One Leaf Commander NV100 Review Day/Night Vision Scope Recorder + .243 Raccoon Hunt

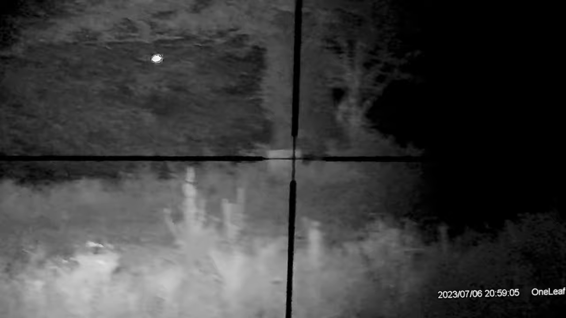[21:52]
out how to adjust it because i put the radical center right there but let's turn it off for now and i'll show you what the illumination levels look like that's one
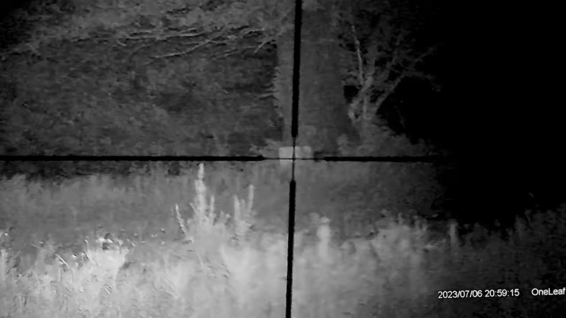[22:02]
two three four five
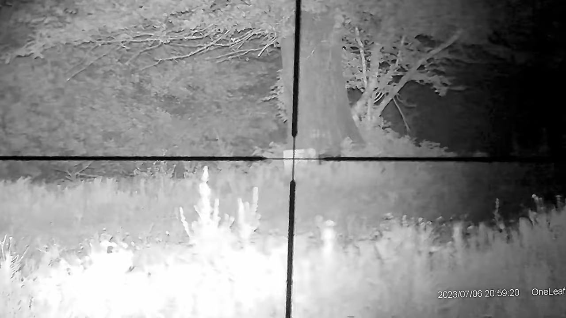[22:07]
and six so that's the brightest that we can get it right there that's what the ir light
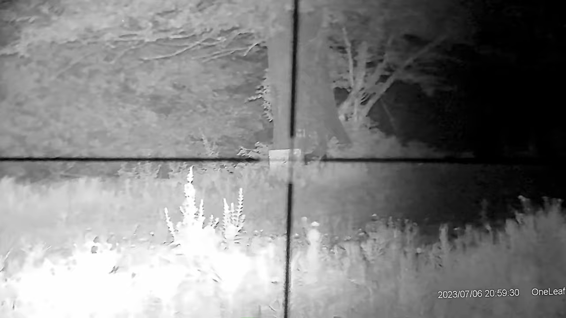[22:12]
zoomed in i can zoom out the ir light and that's what it looks like zoomed out but let's zoom it back in
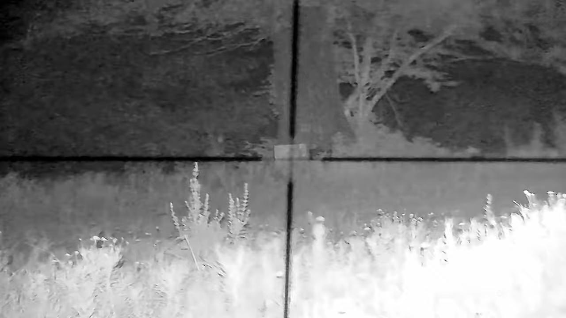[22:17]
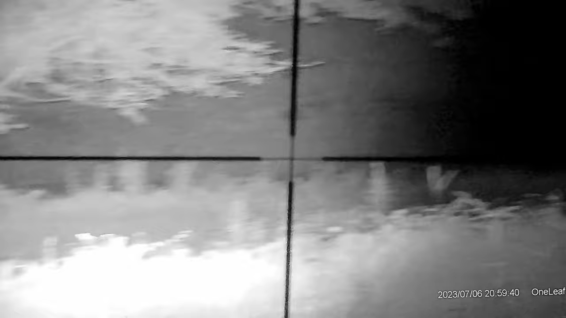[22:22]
and now let's go over here and look at a target at 550 feet away that's the one we were shooting earlier it kind of rolled up a little bit because of the moisture
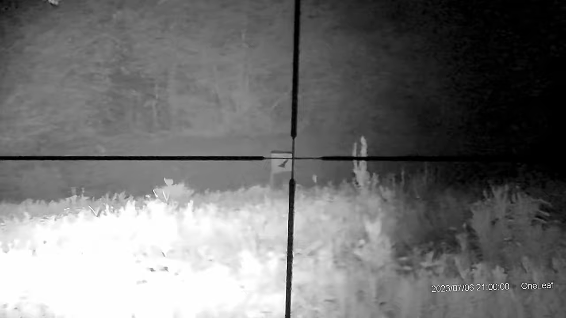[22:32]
that's times two
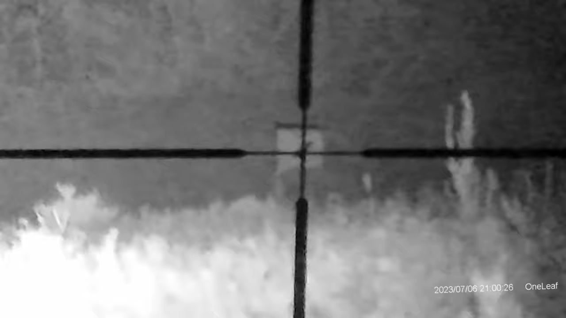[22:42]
and that's times three at 550 feet now let's zoom in with the scope
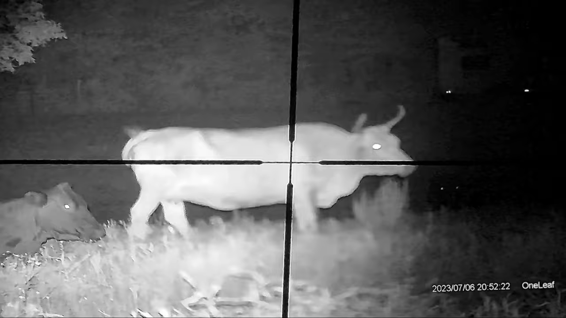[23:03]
that's the tree that's 350 feet away
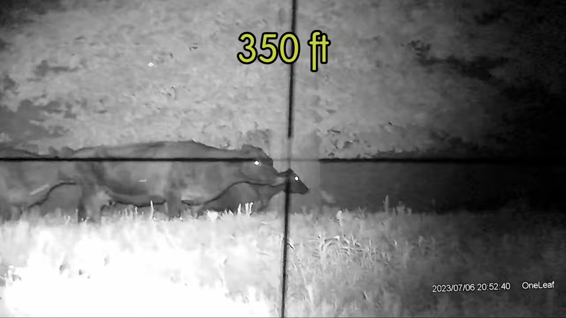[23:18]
the target was knocked over by the cows the trailer is at exactly 1 000 feet
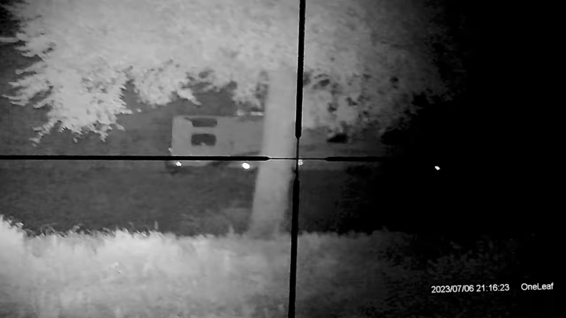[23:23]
so that's really really clear now let's zoom in a little bit times two
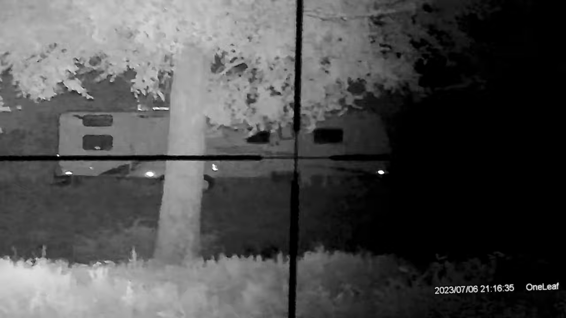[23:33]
zoom in times three
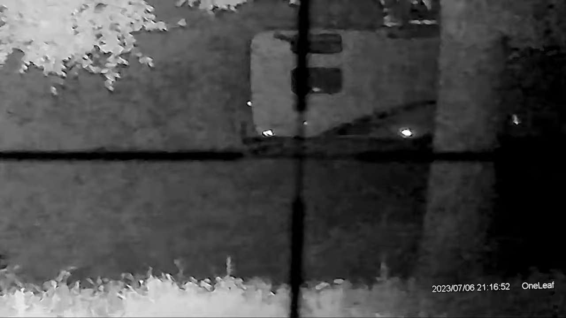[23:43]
so that's really doable in my opinion for 1 000 feet and if you want you can zoom in on the scope
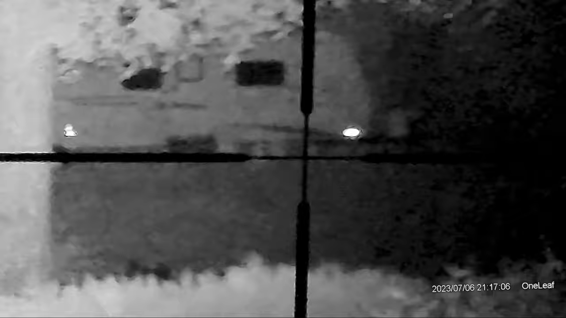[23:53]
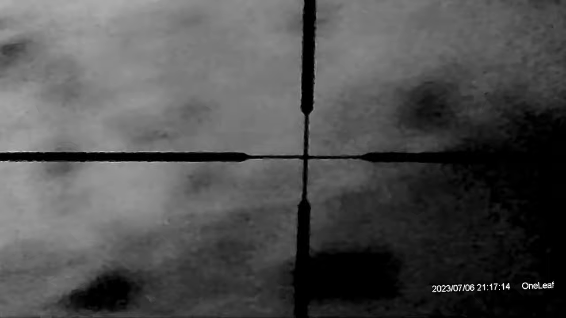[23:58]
and that's all the way zoomed in
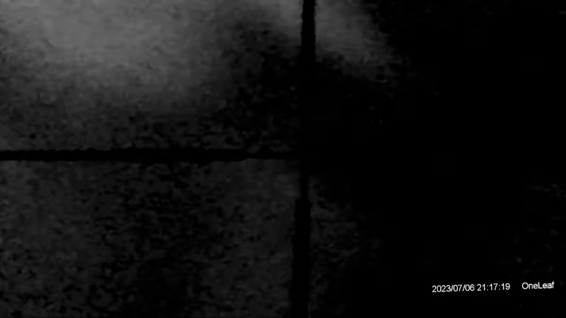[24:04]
on the scope i'm hunting big hogs and raccoons tonight
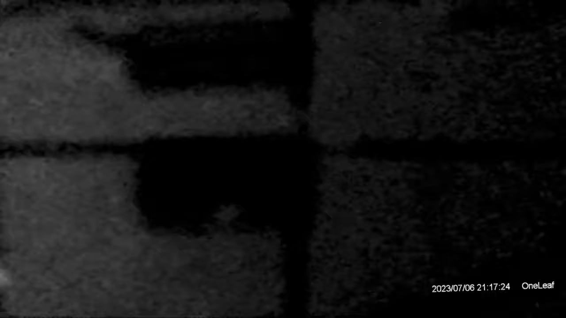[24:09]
after a 30 minute walk to one of the corn feeders i
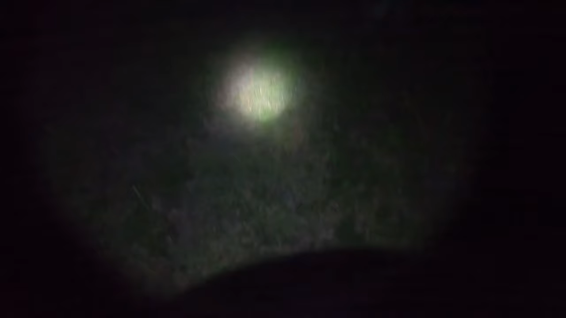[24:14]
see a dark shadow and i figured it was a piglet it was a big raccoon but
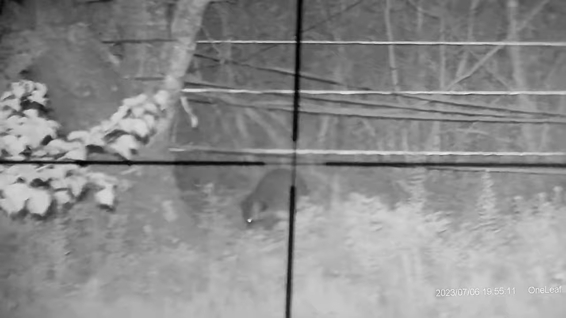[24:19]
it was facing away and it wouldn't give me a good shot
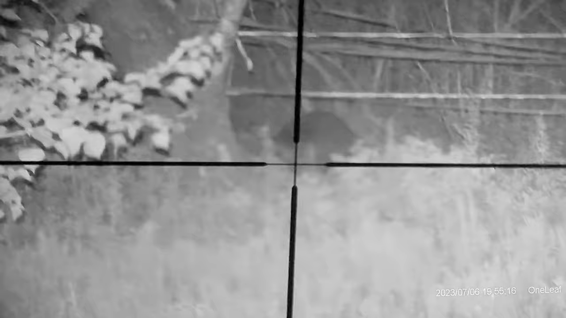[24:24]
i quickly noticed that the eyepiece was missing on the scope recorder somehow it had fallen when i raised the rifle
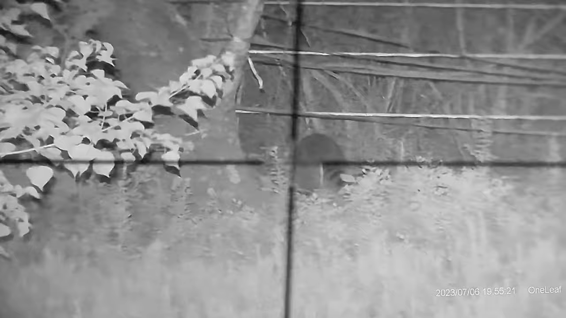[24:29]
with the 243 short barrel kick i have to